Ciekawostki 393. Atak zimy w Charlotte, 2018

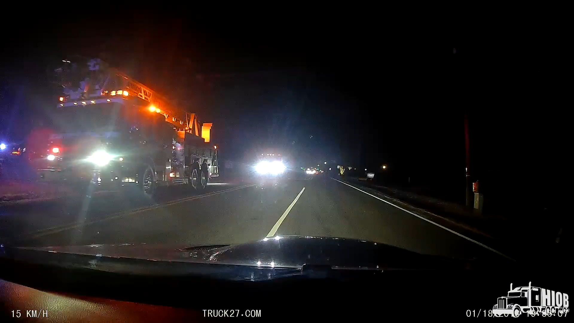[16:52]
czerwono i niebiesko wszystko. O, tu się ktoś rozdzwonił. Znaczy, tu był wypadek, na tym skrzyżowaniu.